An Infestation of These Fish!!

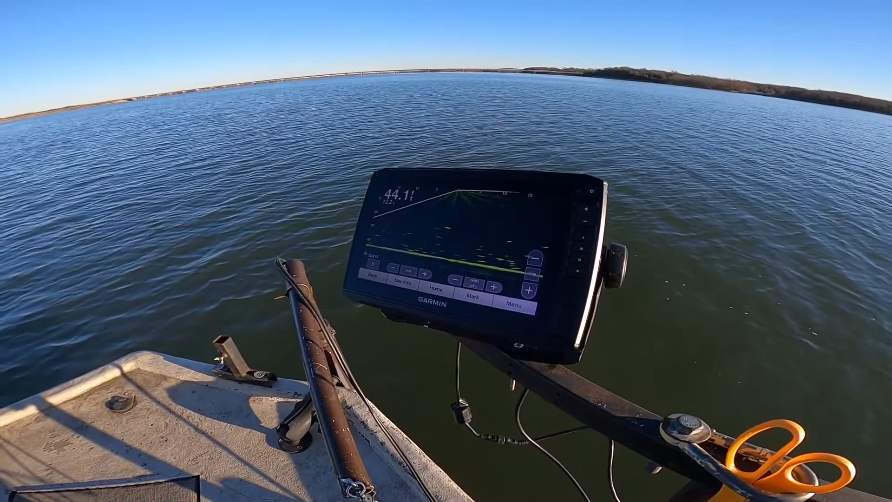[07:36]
I'm spot locked right over a ton of fish, just suspended. There's a bridge here. They're away from the bridge, so they're just it's crazy.
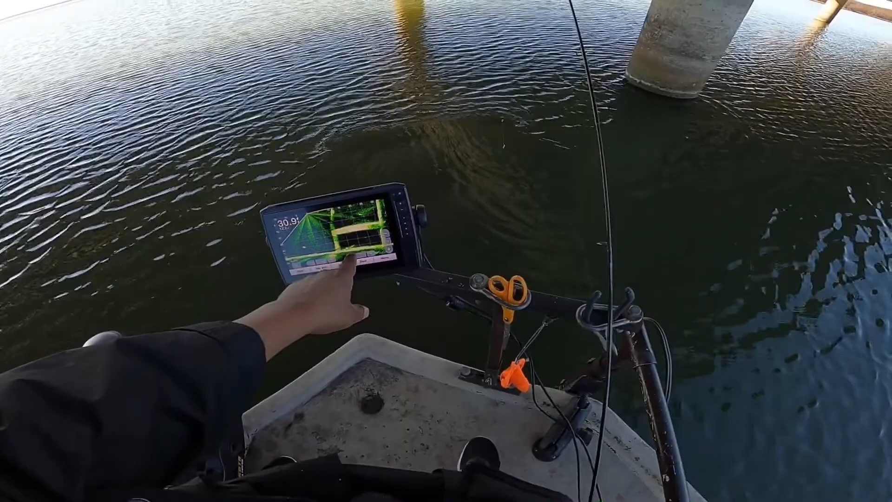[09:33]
All right, so looks like I see a bunch of them. This is where I caught the sand bass from, but there may be some crappie in there mixed with them. We'll see, we'll find out. There's some fish moving in. There we go. All right, let's see what we get here.
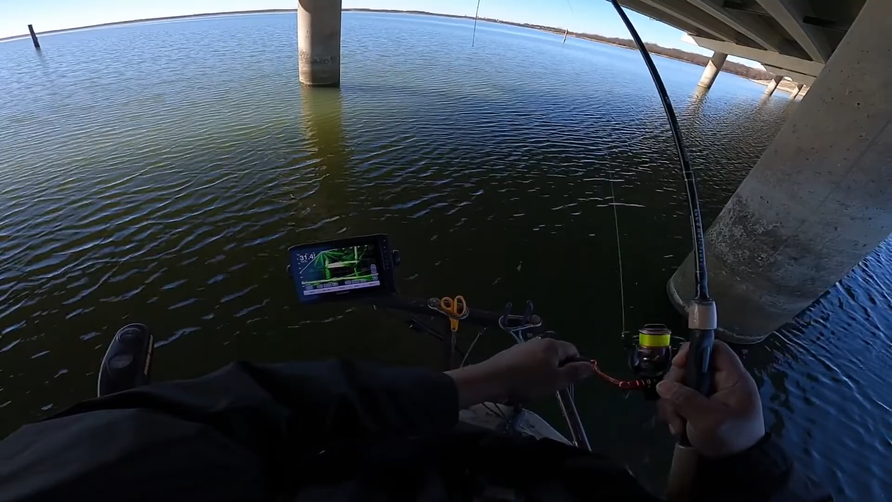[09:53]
What have we got? Is it a crappie? It's another sandy. It's a group of sandies down there. It's weird. Weird, weird, weird. Come here, sandy. Ugh. Sand bass. He swallowed it too.
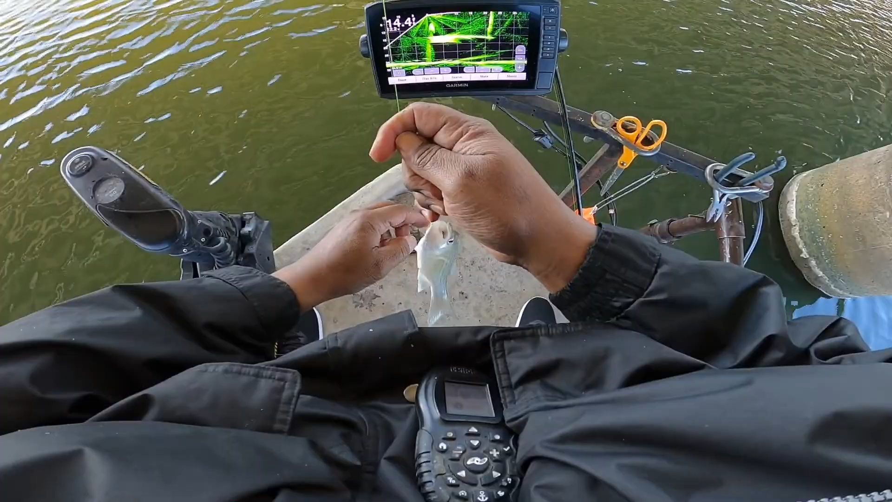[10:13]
I am using a 1/32, I believe. No, yeah, I think it's a one.
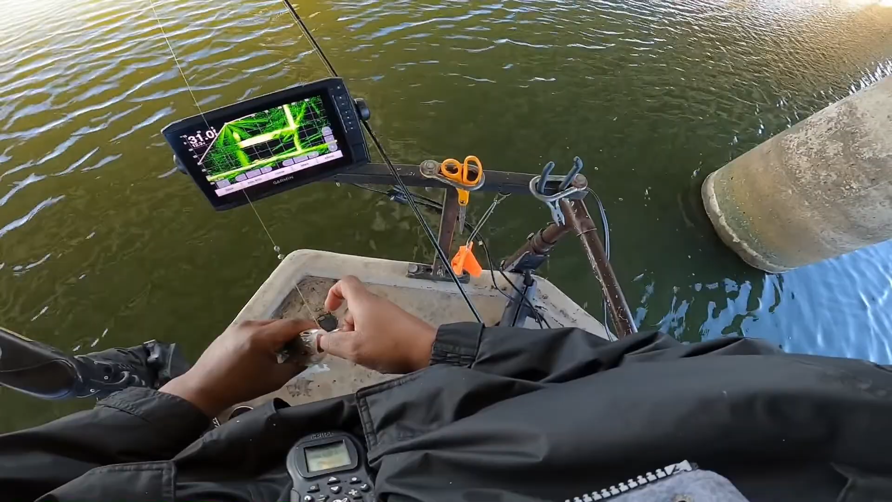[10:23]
No, actually, it's a 1/80 ounce tiny, tiny jig head. There we go. Go back. So, with a little piece of minnow. I'm using little pieces of minnow, like, you know, like I do crappie nibbles. So
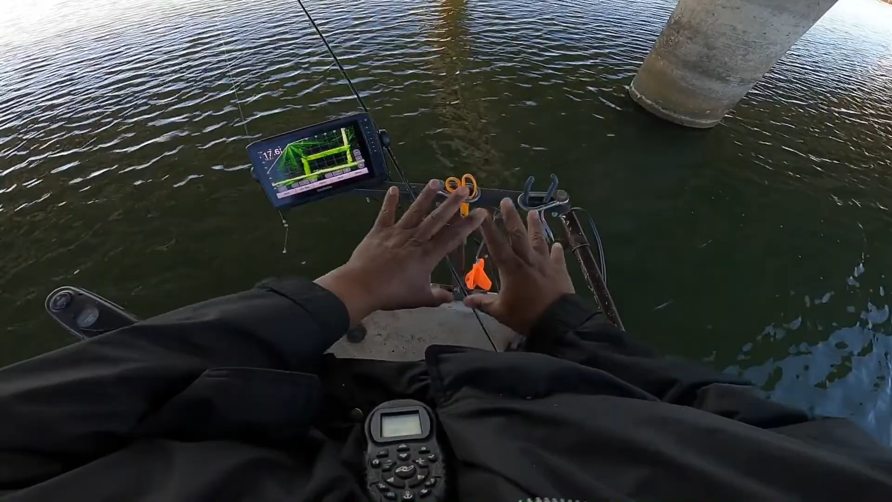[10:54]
anyway, this is my setup, and it looks a little funky, but I mean, I call my boat the meat hauler, so
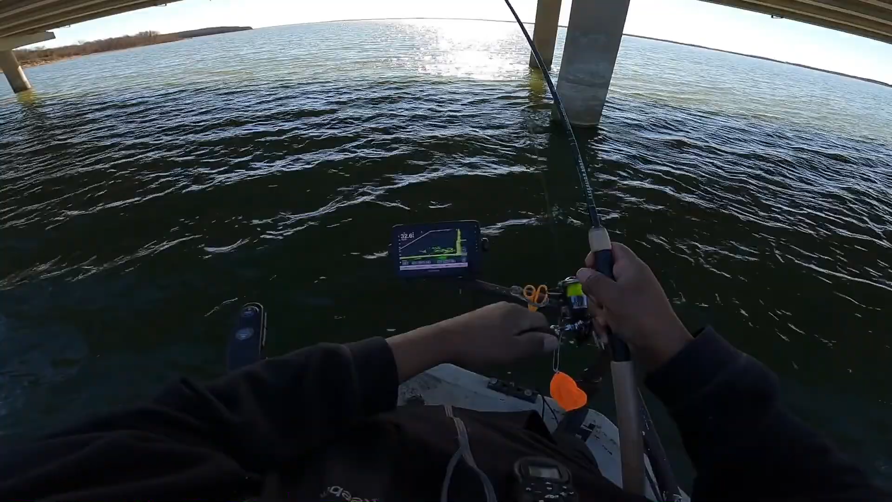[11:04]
all right. I don't know what these are. Oh, looks like they may be sand bass. And here we go.
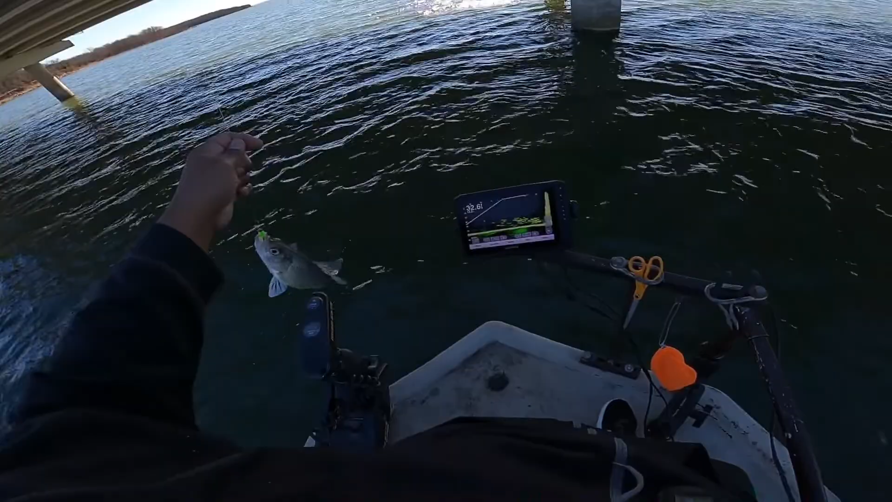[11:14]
Sand bass. How about that? All right, everybody.
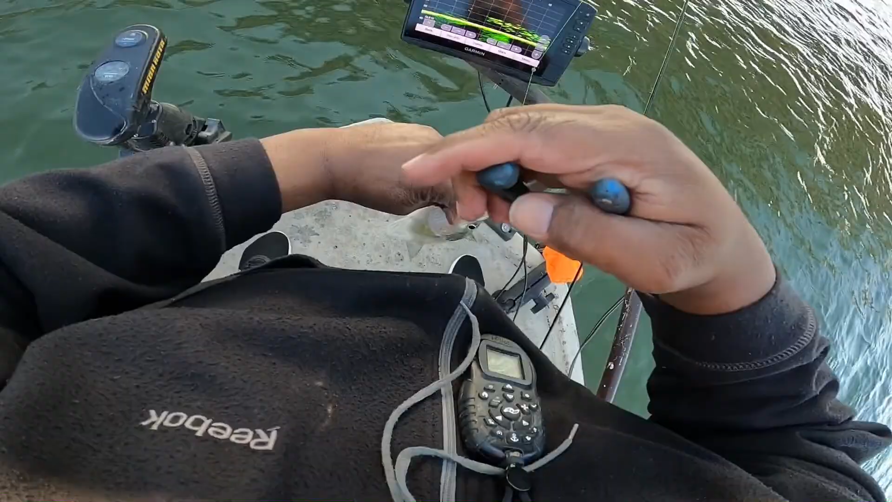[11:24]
Not too bad, I guess. It's something, but I'm going for crappie today. Crappie. Let's get back to it. Let's get back in there and see what else we get. Right. I switched over to a chartreuse body and I got a couple of good hits right away. And hopefully, I guess it looks good at this depth.
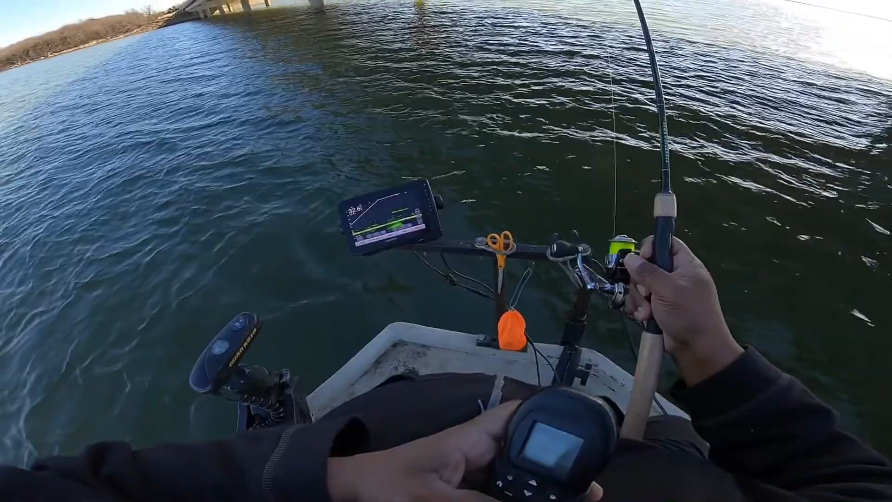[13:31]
I've been seeing all these sandies everywhere, all up and down this bridge. Which is okay if you're into sandies, but I'm not into sandies right now.
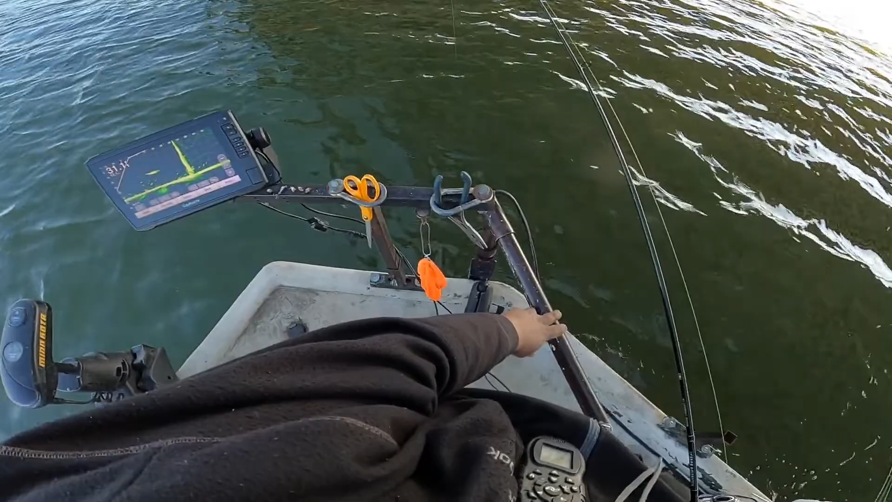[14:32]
Alright, y'all, I'm seeing some fish right here on this pillar, and I'm hoping it's not sand bass. But I don't know. I don't know what they are. Guess we'll find out, right? Desperado. Here it goes. Oh. Be nice if they were big old crappie. Let's see.